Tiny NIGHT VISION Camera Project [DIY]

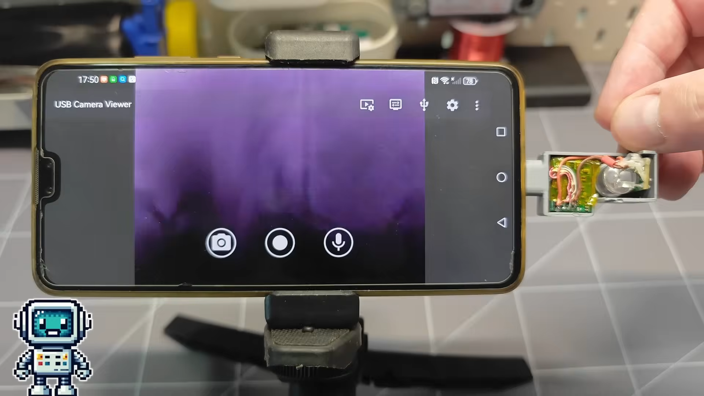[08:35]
The LED was bright enough to illuminate the edge of the camera PCB, with enough infrared light, that a shadow of the PCB traces was visible on the CMOS sensor,